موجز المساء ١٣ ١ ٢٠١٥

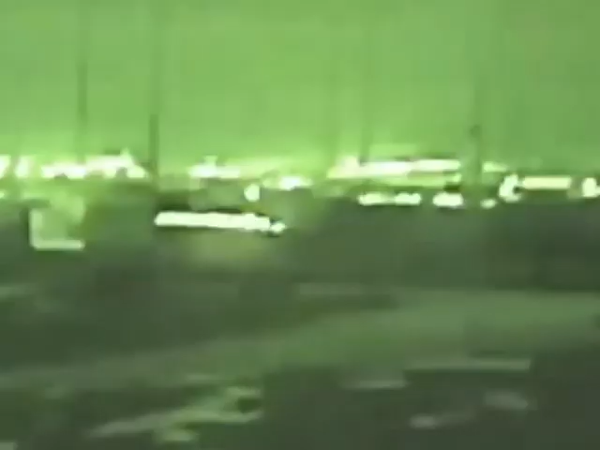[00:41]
غارة لطيران التحالف على موقع لتنظيم
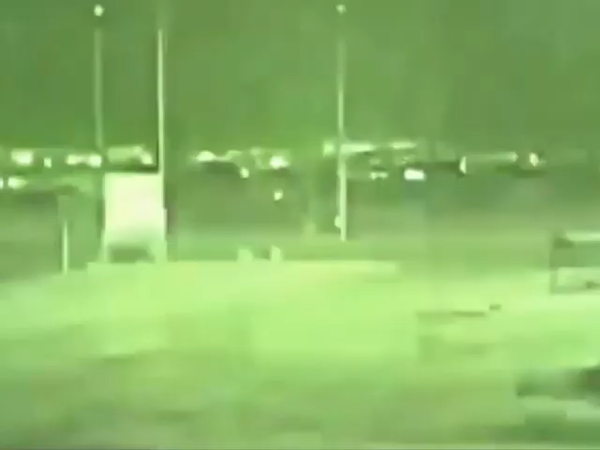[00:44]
الدولة
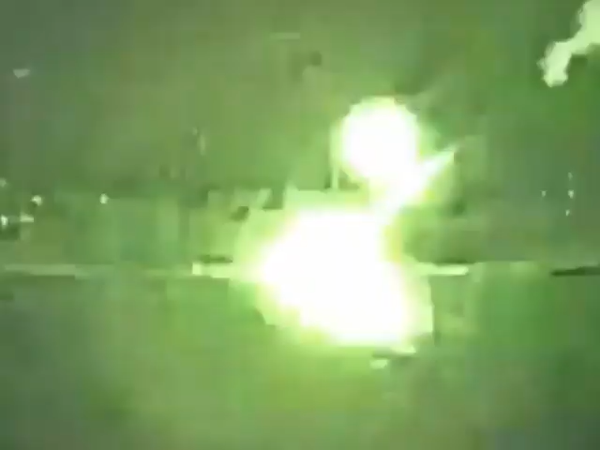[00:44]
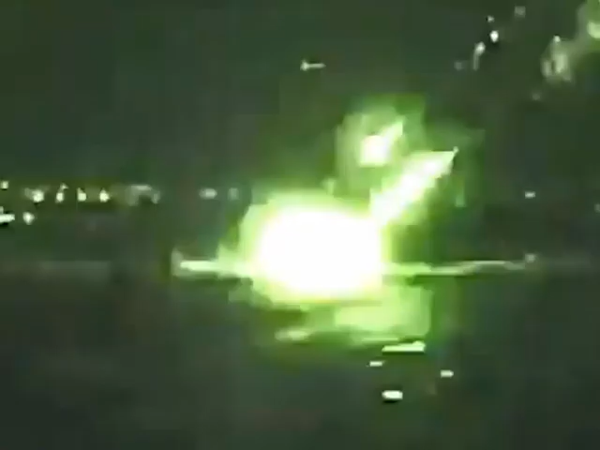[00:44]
في الجهة الشرقية من مدينة عين العرب كوباني.